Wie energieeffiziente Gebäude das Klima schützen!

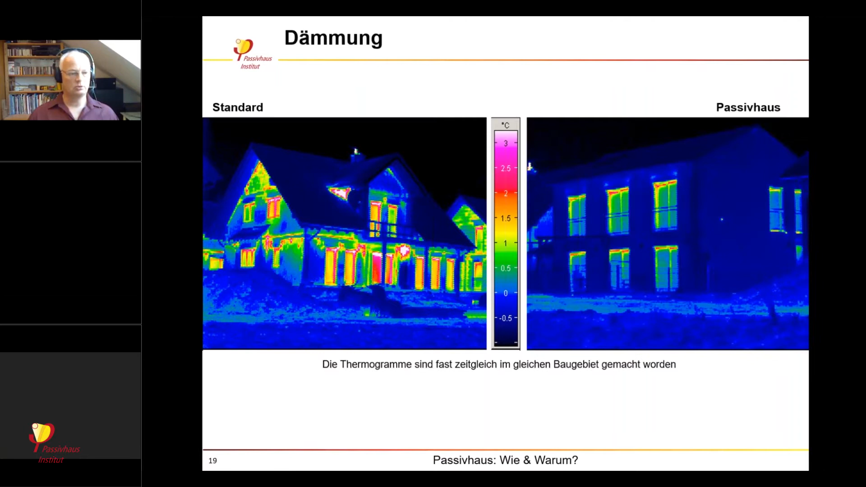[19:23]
hier überhaupt nicht einheitlich sind dass es einmal drücken an die fenstern gibt und so weiter dieser hotspot könnte eine lampe sein das weiß ich jetzt nicht nach außenbeleuchtung und wenn man zur gleichen zeit am gleichen ort in die andere richtung in diesem baugebiet schaut dann sieht man auch ein passivhaus was dort auch neu errichtet wurde also gleiche zeit als es errichtet wurde gleiche untersuchungsmoment gleiche einstellung der kamera das ist wichtig und sie sehen sehr hohe oberflächentemperaturen sehr einheitliche flächen und also schuldigung sehr niedrige oberflächentemperaturen sind ja außen und in wir das genau andersrum und sie sehen wenige punkte dass in den fenstern das oben rot ist normal weil wir haben auch in